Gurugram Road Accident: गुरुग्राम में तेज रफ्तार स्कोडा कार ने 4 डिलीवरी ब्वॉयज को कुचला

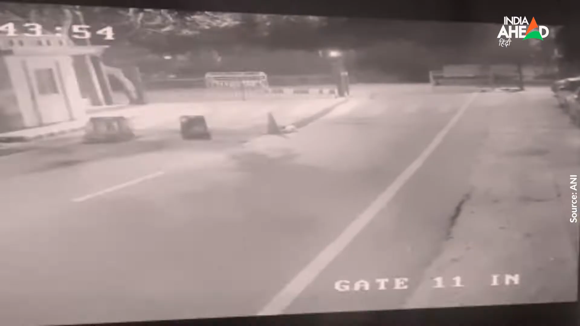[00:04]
दिली से सटे गुरुग्राम में एक बर फिर तेज रफ़तार का कहर देखने को मिला है शहर की गोल्फ कोर्स रोड पर एक तेज रफ़तार स्कौडा कारचालक ने दो बाइक पर सवार चार डिलिवरी बॉईस को पुचल दिया इन